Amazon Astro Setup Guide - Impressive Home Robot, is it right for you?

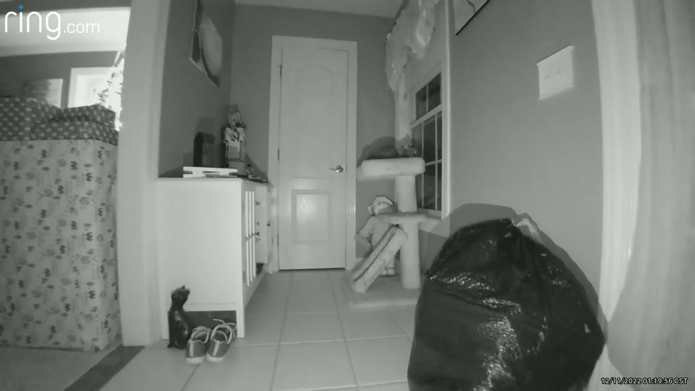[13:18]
Astro thought this doll over here in the corner was a possible unrecognized person.
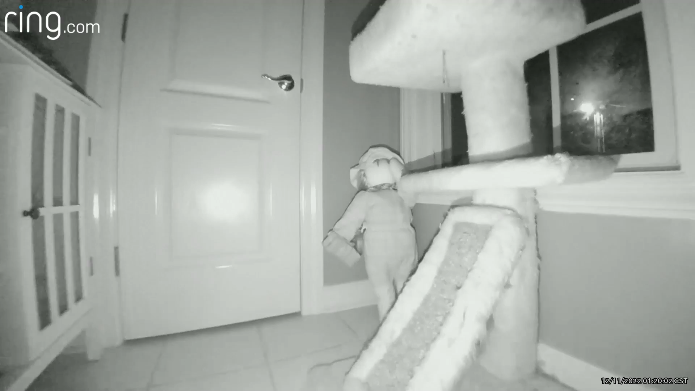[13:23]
I didn't even know the doll was in the corner, but it was pretty cool that it detected it.